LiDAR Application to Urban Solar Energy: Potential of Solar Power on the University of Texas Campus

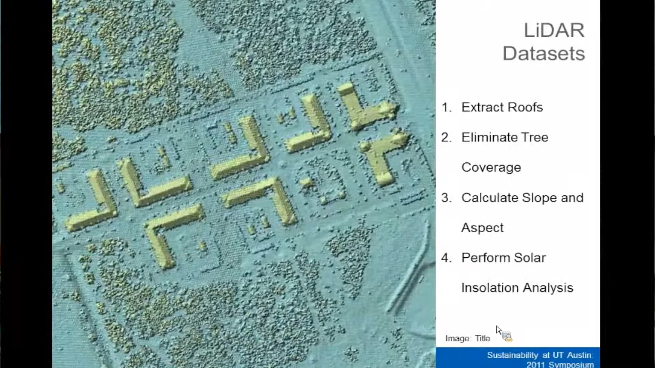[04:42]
So, the idea is now I know, it's like I went with a GPS unit on top of every building and measured slopes and pitches and angles towards the sun, which you can use later to do a calculation of how much solar radiation hits that rooftop.